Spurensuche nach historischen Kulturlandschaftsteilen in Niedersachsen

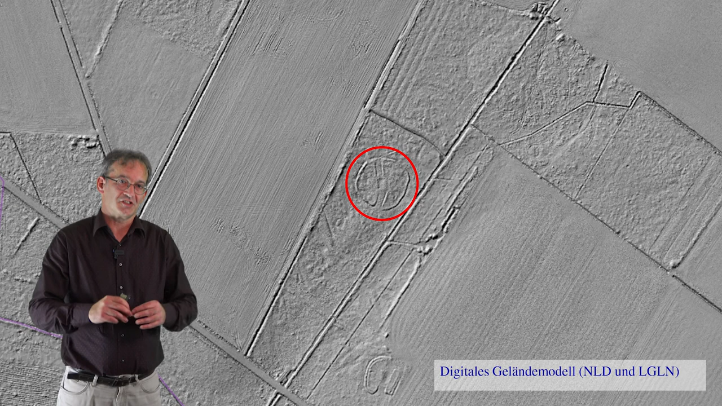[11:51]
Spontan habe ich das Schmetterling genannt, weil es so ein wenig wirkt, wenn das in der Kuhhannoverschen, ich habe vorhin nicht darauf hingewiesen, Sie können in diesem Vortrag ja glücklicherweise auch zurückspulen, dort ist diese Form kartiert, anders als zum Beispiel im Zusammenhang mit der preußischen Landesaufnahme, aber da kommen wir gleich noch zu.
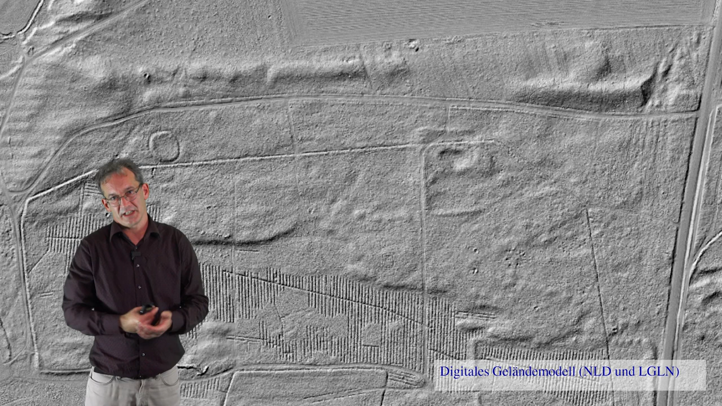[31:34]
die diese Düne schneiden und sich höchstwahrscheinlich mit den alten Wegen in der 1780 gezeichneten Karte übereinanderlegen lassen würden. Das ist aber ein Bereich, der jetzt stark umgestaltet wird. Da schauen wir dann mal, wenn die Baumaßnahmen abgeschlossen sind. Bleiben wir also bei Lüßmanns Innenzaun und dem neuen Gehege.
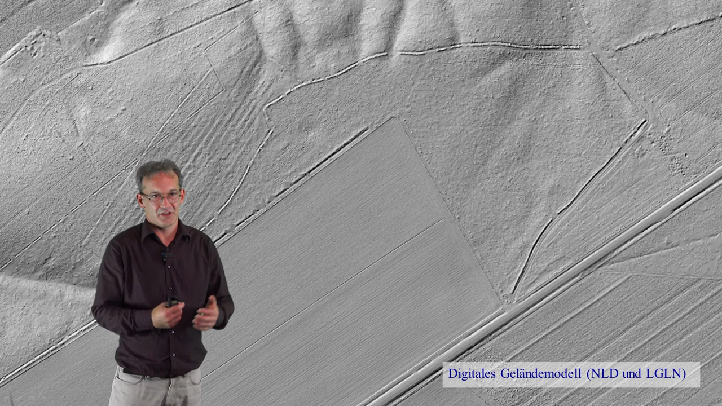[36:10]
die dann eben für die Forstwirtschaft benötigt wurden. Aber ansonsten ist er noch vorhanden. Und wir sehen im DGM noch ein Detail, auf das ich gerne hinweisen möchte. Und zwar sind auf der Kurhannoverschen auch kleine Ackerflächen verzeichnet, die heute eben nicht mehr als Acker genutzt werden. Und eine solche findet sich hier in diesen Streifen, die dort oben laufen, diese Ackerstreifen unter Wald.
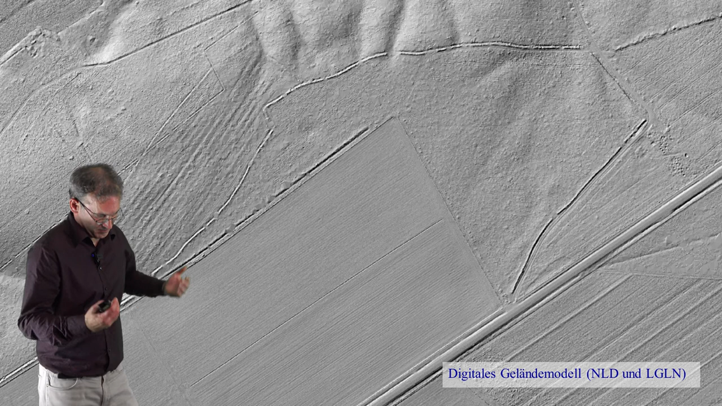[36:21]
Auch das zeigt das DGM wunderbar an, sodass wir das eben mit der Kurhannoverschen nochmal abgleichen können und uns ganz sicher sein können über Lage und Alter der Anlage.
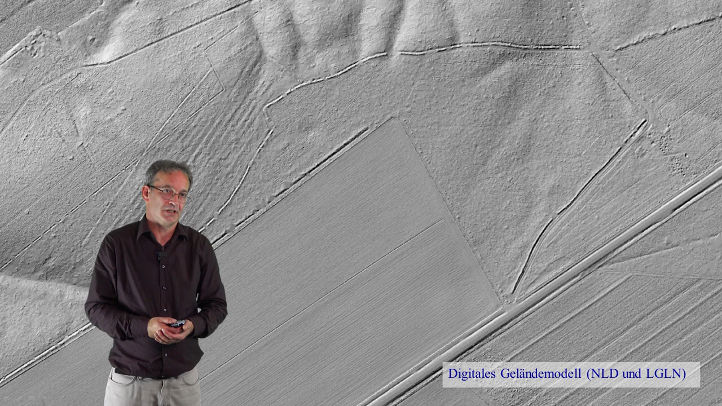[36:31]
Der Wall ist stellenweise auch recht beeindruckend, also gerade in diesem Beispiel hier.